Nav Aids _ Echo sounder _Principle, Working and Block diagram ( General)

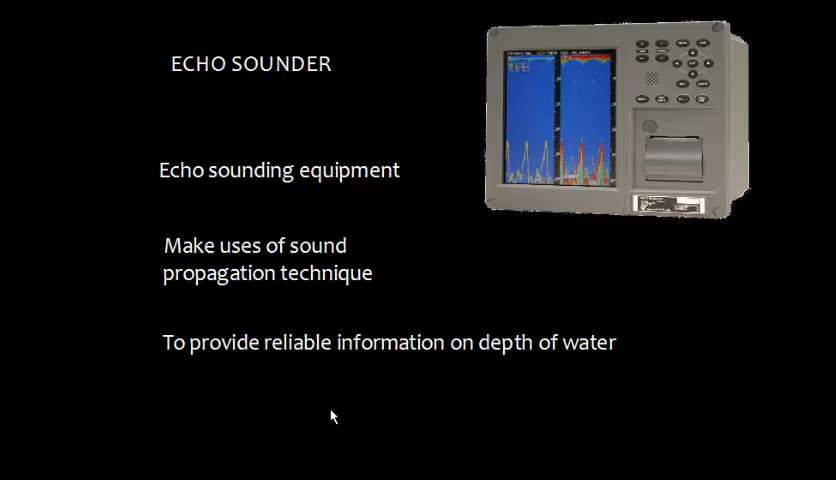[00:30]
and basically the purpose is to provide reliable information on depth of water so if we look at this here the